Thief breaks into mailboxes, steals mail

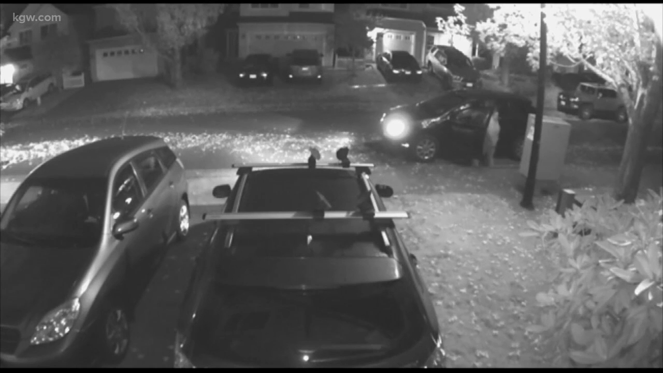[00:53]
She and what's believed to be a dark-colored Ford Edge SUV have been caught on two different home security systems. I'm assuming identity theft or any kind of good packages in there, but it seems a little bit outdated just with everyone doing, you know, our pertinent bill paying and things online.
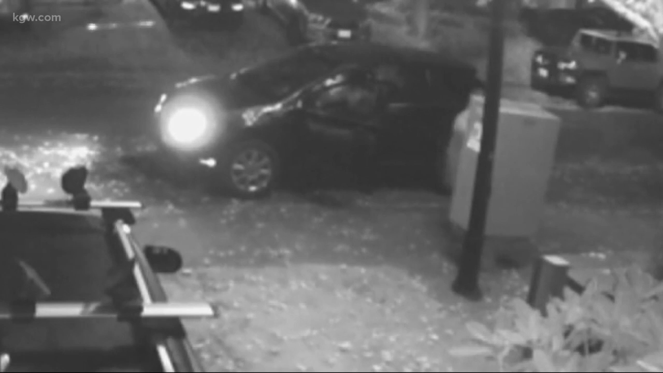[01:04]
While the motive behind the crime remains unclear, the inconvenience of it all is very clear. Mark McCullough says since his mailbox was broken into, there's been no mail delivery.